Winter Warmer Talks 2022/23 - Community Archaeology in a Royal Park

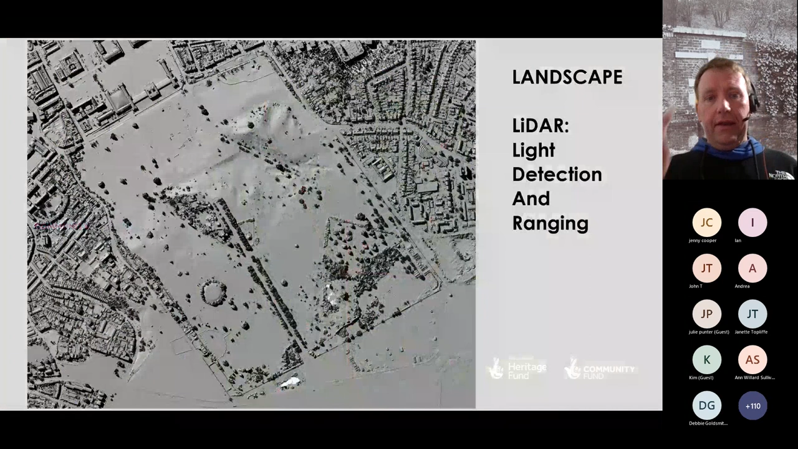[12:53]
Now key to those, the key to this project, well there are two elements of the project, there's a landscape element and a build element. Now the landscape element, we're making a number of improvements to the landscape to sort of help preserve the landscape for future generations. And we can see in this image here, it's a LIDAR image of the park. Now LIDAR stands for light detection and ranging and basically gives you an image of the park with all the lumps and bumps.
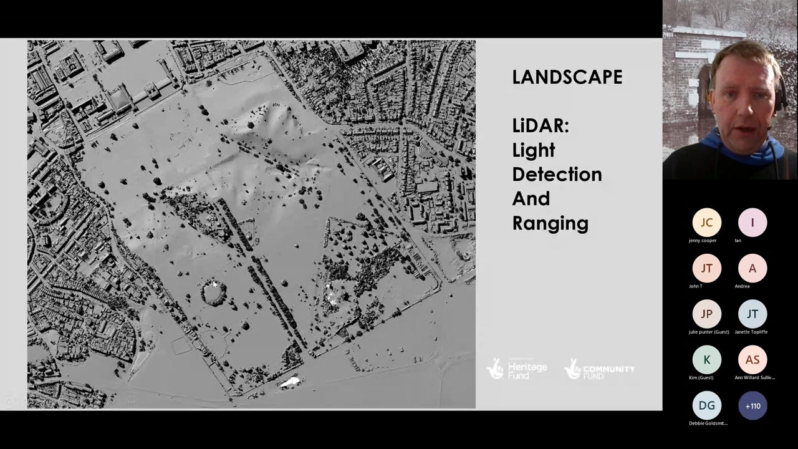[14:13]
You've got the parterre and the Grand Ascent, which I'll come back to. One tree hill and a whole series of quarries around it. And then you've got our sacks and barrows, which I will show you in a bit more detail, and our large Victorian reservoir. And all of these you can pick out really clearly on this LIDAR, and it's a really great way of taking a snapshot of the landscape and really understanding what that landscape is telling us.
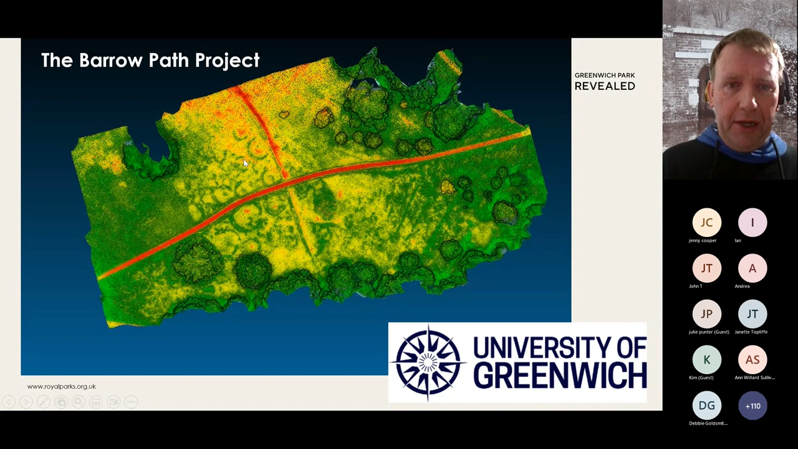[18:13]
And all of these rings are possible Sacks and Barrows. Now some of them survive as lumps and bumps above ground, but some of them, particularly the ones running down the hillside here, are much more faint and harder to see. But if you can photograph them at the right time of year, you can really start to pick out the details here. So we know we have a very busy
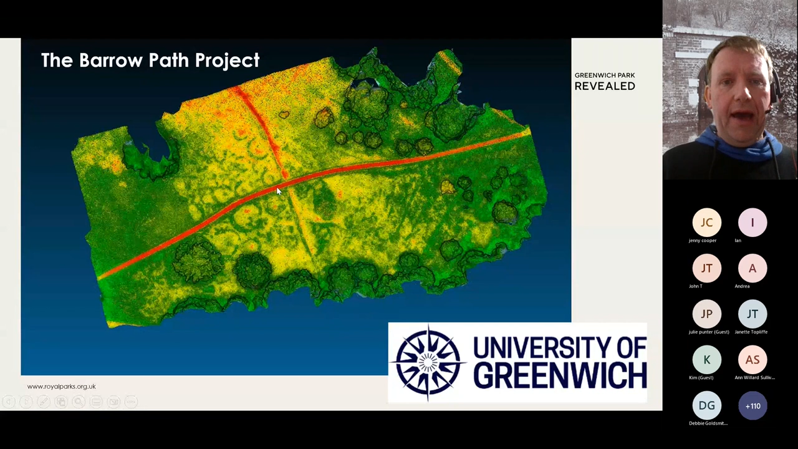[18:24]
Anglo-Saxon cemetery in the west half of the park. This is near Crooms Hill. We're, through my sort of the research we've been doing on the site,
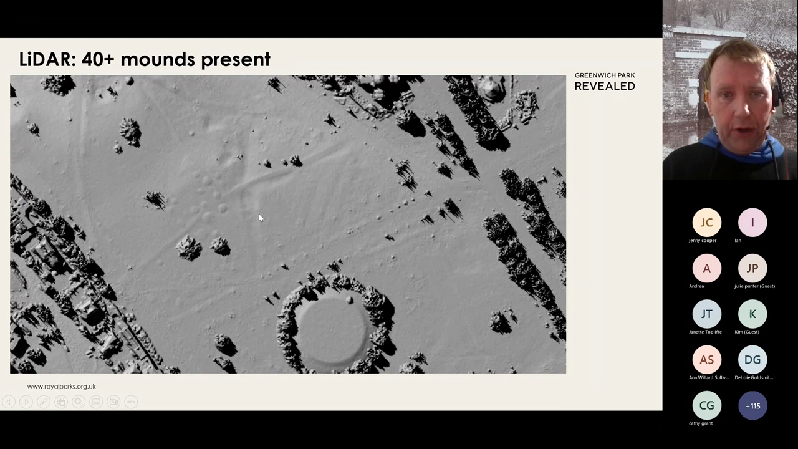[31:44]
But attempts were being made in the medieval period to farm this landscape before it was enclosed. But you can also make out the barrows here and our quarry pit here as well. So coming forward, what do we want to do next?
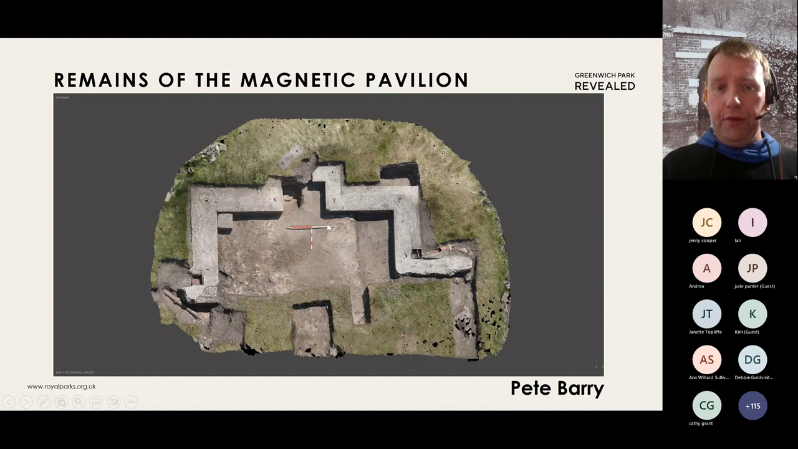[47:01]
So no expense was spared on the drains. And if you look on our blog on the Royal Parks website, you can actually see a 3D model of this site created by volunteer Pete Barry, who's done a whole series of 3D models of our dig here and on the Barrow site as well.